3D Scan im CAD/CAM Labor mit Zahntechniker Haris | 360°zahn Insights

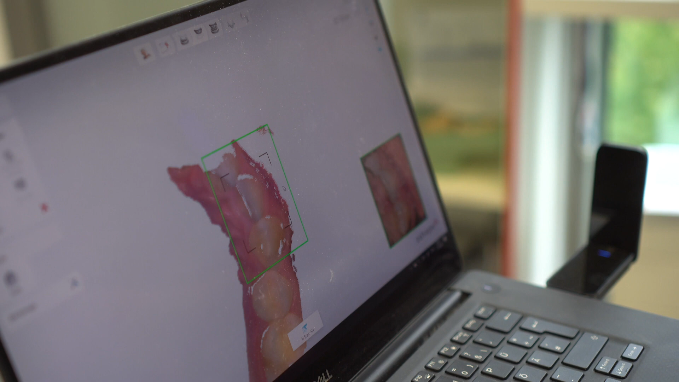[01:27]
Innerhalb von Sekunden entsteht quasi ein 3D-Modell von seinen Zähnen.
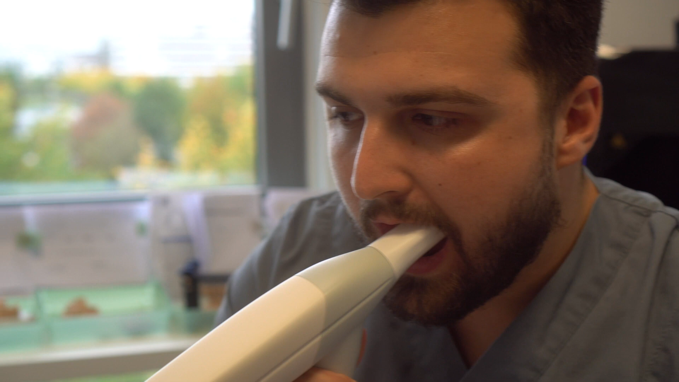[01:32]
Sehr genau, sehr detailliert.
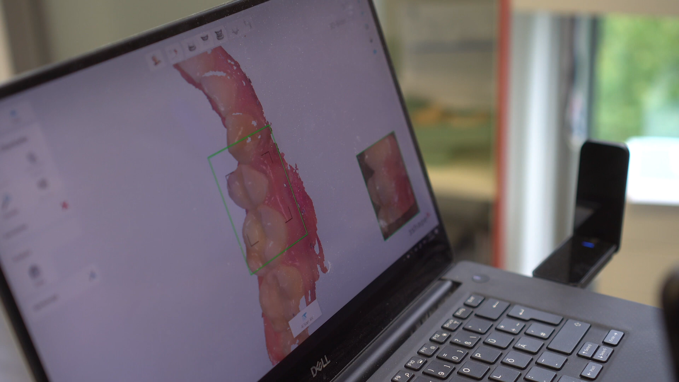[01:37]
Man sieht sogar Blutgefäße am Gaumen. Man kann Entzündungen sehen. Man kann Zahnsteine sehen.